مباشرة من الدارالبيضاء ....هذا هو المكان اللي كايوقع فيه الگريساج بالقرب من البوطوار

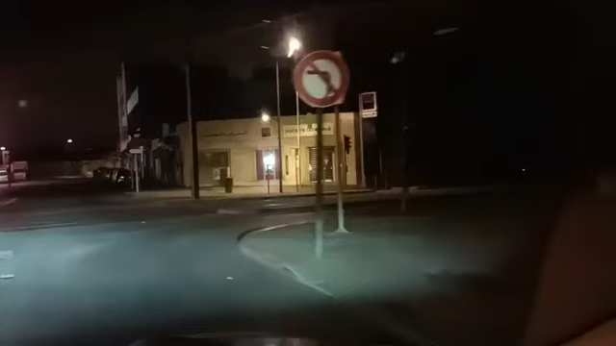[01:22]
أهلا مشاهدي متشبعي قناة شوف تي في، مرحبا بكم في هذا المباشر من مدينة الدار البيضاء.
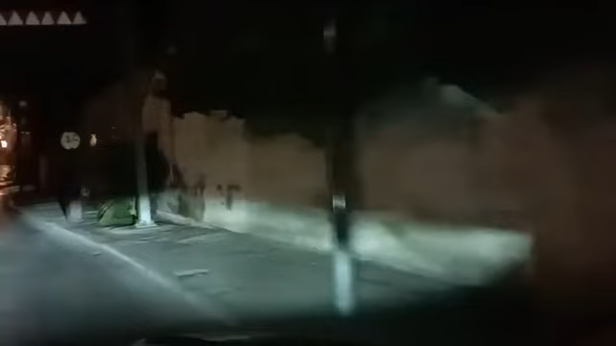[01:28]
هذا هو المحل، هذا هو المقطع الطرقي
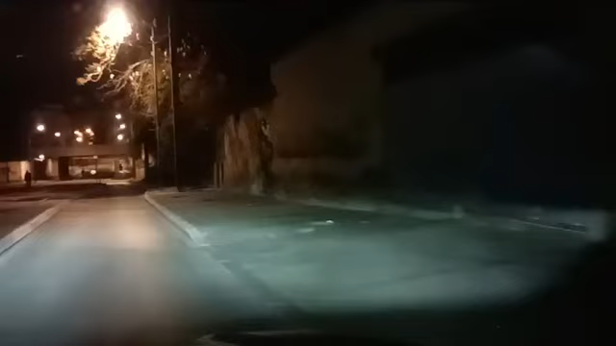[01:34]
اللي كيوقع فيه الكريساج، هذا واحد آخر غادي نوريكم بعد قليل. هنا تحت هاد القنطرة أو على اليمين ديالها كيكونوا أشخاص في حالة تشرد كيتربصوا،
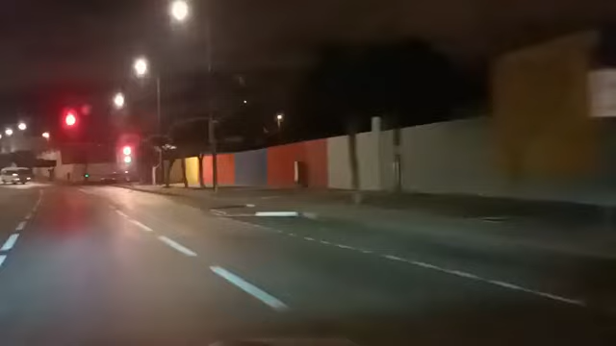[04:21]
إذن هذه هي النقطة السوداء مشاهدينا الكرام، هانتوما كتشوفوا هاد البلاصة
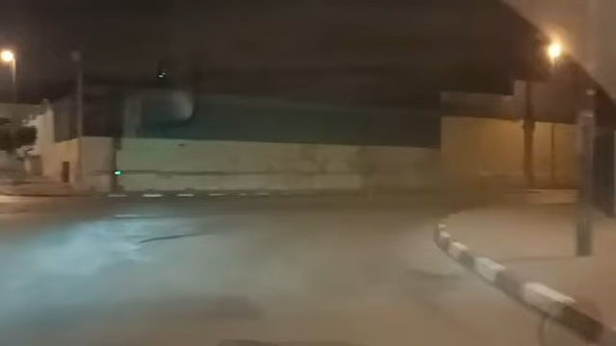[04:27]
تحت هاد القنطرة، ردوا بالكم كيكونوا
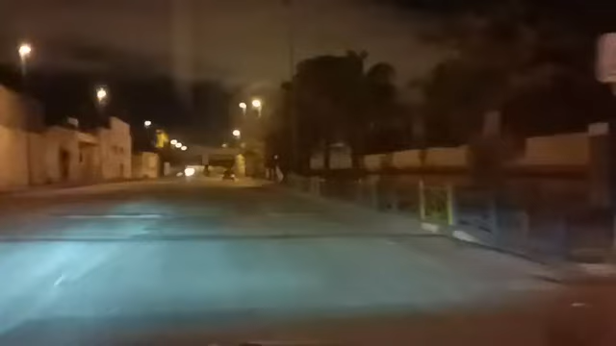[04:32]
مجموعة الأشخاص اللي كيتربصوا بالمارة، سواء بالدراجات النارية ديالهم أو على الأرجل، كيتربصوا أشخاص كيقوموا بالسرقة ديالهم، كينقزوا من هاد الأماكن المجاورة. إذن ردوا البال هنا تحت هاد القنطرة، إذا كنتي داز على عشريك رد البال لراسك،